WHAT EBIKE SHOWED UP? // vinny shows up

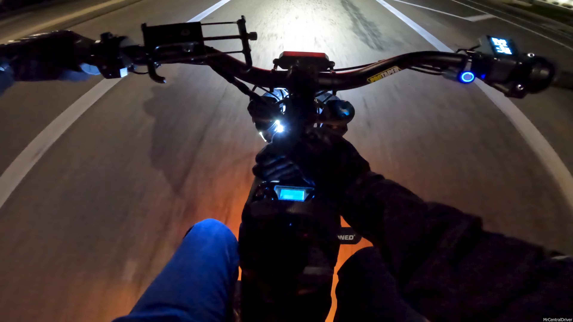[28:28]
Uh... 59%. That's like... That's crazy, right? It's just because it's super cold. These batteries aren't operated in the perfect temperature they're supposed to be in. They're under like the best operating temperature. And, um... Yeah. It's just, you know, having all this power. I think I'm at like 18,000 watts or 17,000 watts. Somewhere around there. And I'm not light. Every time I hit a light, I'm always on it.
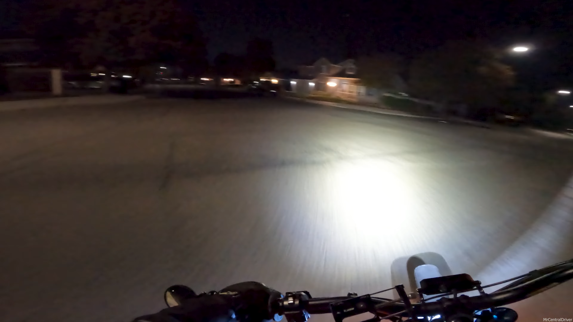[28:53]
So, that's the worst thing that brings your battery down. If you were to, like, speed like this, you'd be alright. But, going like this everywhere really kills your battery. Alright. So, let's go check out this bike real quick.